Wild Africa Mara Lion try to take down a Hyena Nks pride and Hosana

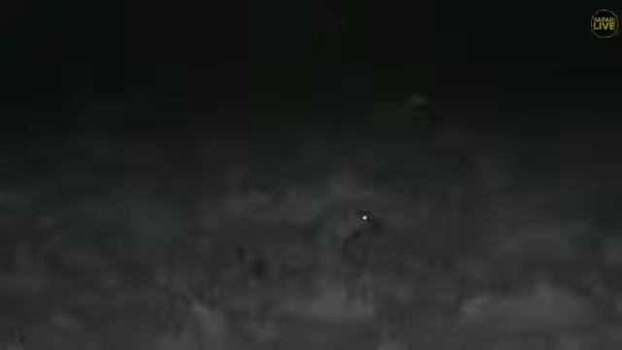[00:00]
Well folks, you're back with us. We're just moving forward an inch there. We're still with the pride, now moving steadily south and we have come across this very bad-looking hyena. It's in a very bad state. It's not looking in very good condition and it's actually walking on its front knees. The front, it seems as if its feet, front two feet are broken or something, I'm not sure. But if these lions spot it, which they haven't yet, its game is over. They're not far from it. They may be 40 meters on the other side of him.
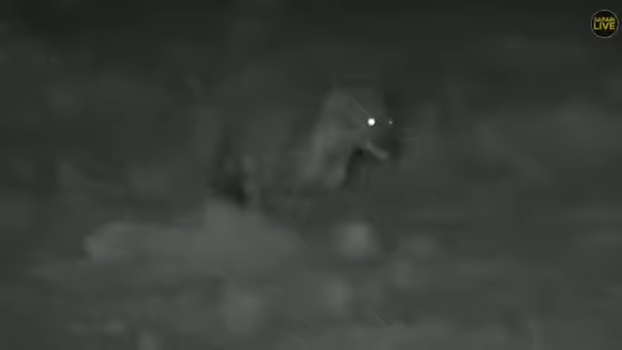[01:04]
But with injuries like that, unfortunately, not many animals will survive without proper care. But being a very common animal, there we go. Oh, oh, something's happened. Oh, this is happening, folks.
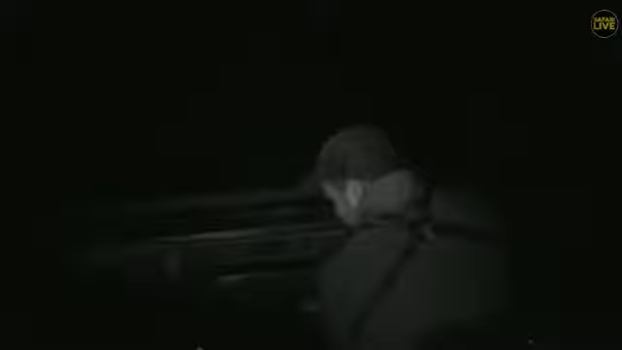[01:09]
This is happening.
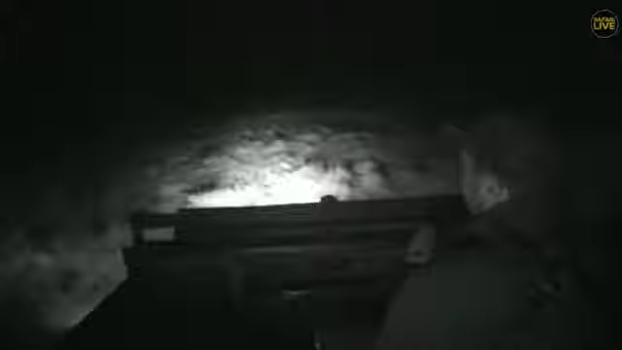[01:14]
This is happening. One lioness has spotted it.
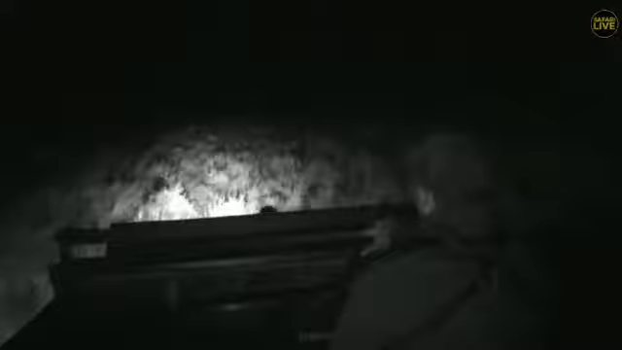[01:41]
They want it. This could be quite disturbing.
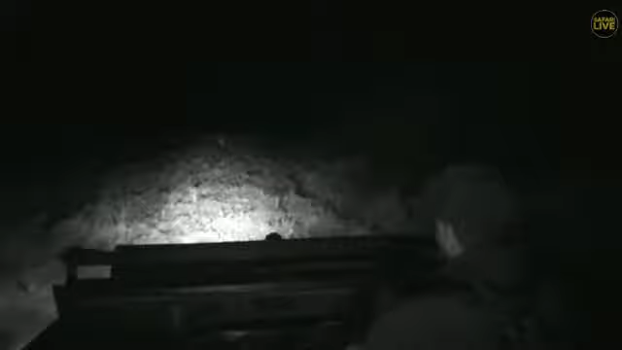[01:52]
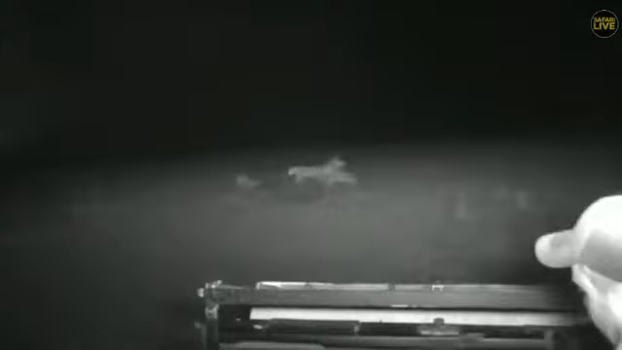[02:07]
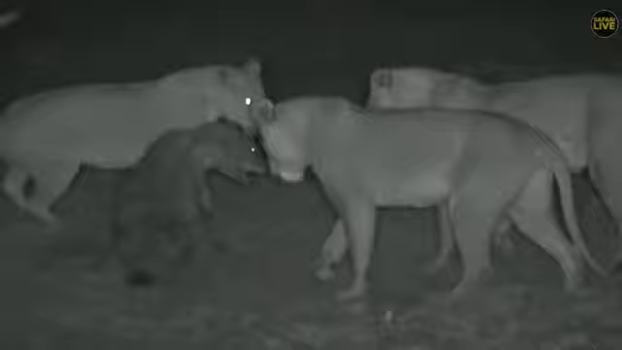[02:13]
Good evening, everybody. This is not for sensitive viewers. We are with a pride of lions called the Sausage Street Pariah that have just come across a very badly injured hyena, and they've just injured it some more.
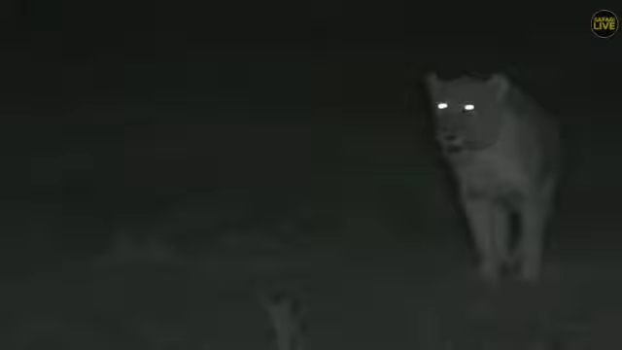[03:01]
This is our spot. That one actually had some blood on his lips. I think that hyena is going to be in a bad way, unfortunately. It's very sad. Please feel free to drop any comments or questions below. You see the scent marking of Kinky Tail, the leader, we believe, of this pride, the Sausage Street Pride. There are five members in attendance, leaving two little youngsters not long ago in the drainage line as they've gone off on what we believe to be a hunting mission, continuing with the wind they go.
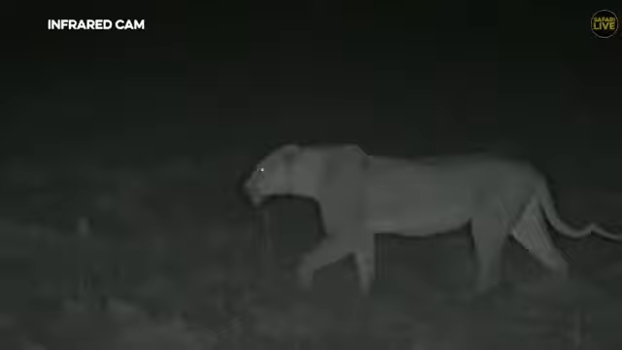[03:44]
You'll actually see them eat it afterwards, once they've killed it, something predators do. It's a competitive world out here.
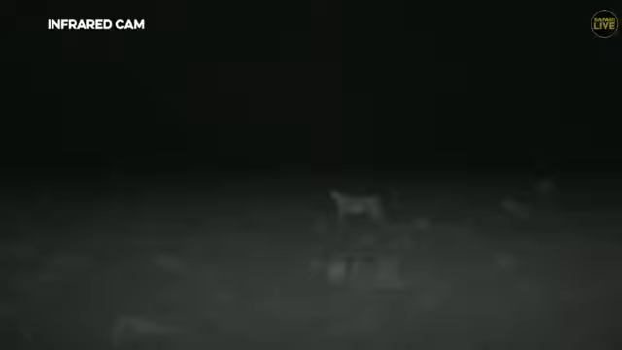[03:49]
The hyena, if they came across these young, these individuals, cubs, would definitely kill them. It is what happens out in the African wilds. That one seems to have injured itself in the process. Going to do some scent marking while it goes. They showed that hyena, didn't they? All the scent marking going on. When we came across the hyena, it was limping badly. It was actually walking on its two front knees. I don't know what had happened, some form of injury, but as soon as these lions decided to come for it, it took off at proper, proper hyena speed.
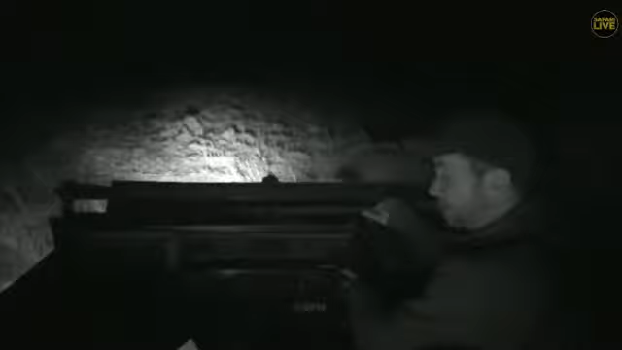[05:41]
the man who's got all the meals all to himself is with Sydney. Hosanna is having a tough time today.
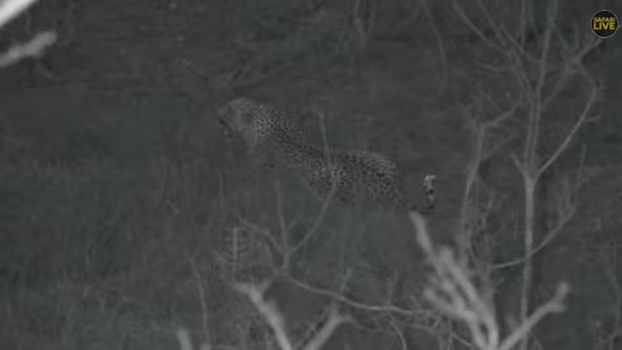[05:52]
I can promise you what Hosanna has been experiencing with the hyenas is nothing compared to what the owls are doing today. So these owls are chasing him.
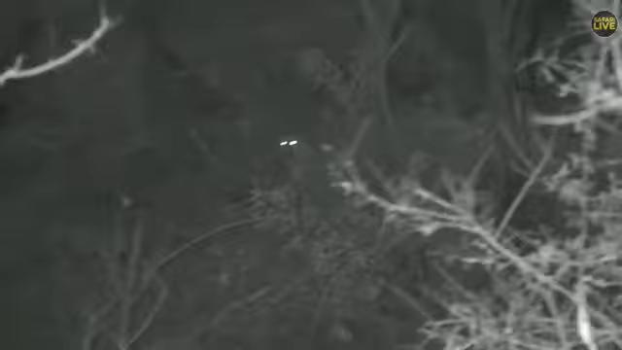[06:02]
Look at that. So the owls are cornering Hosanna by all means.
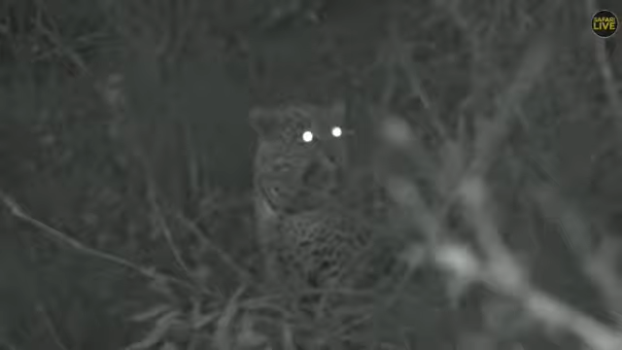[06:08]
Every time he makes a move, they're coming just with a high speed, and they're trying to catch him. So these owls are chasing Hosanna here. You will see. Every time he moves, they're coming. He's charging and growling at them, and they're not listening. So they arrived somewhere.
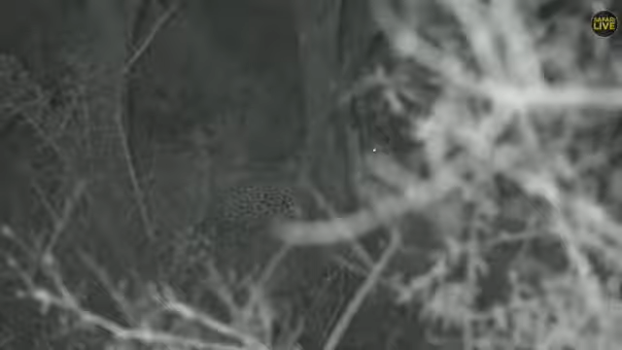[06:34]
You can see he's going down there.
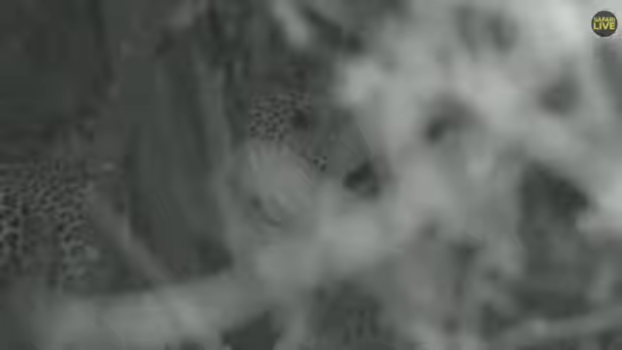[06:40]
So these owls are very serious about it. So you can see the big cat is moving short distance and height, short distance and height. So I'm just going to try and pull forward so that we can see him nicely.
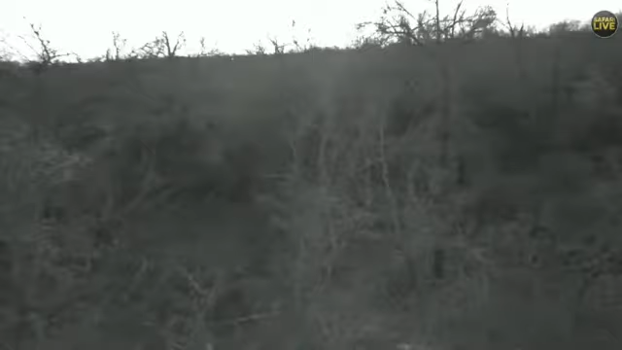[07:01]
So this is a better spot for this sighting. So we are right on the edge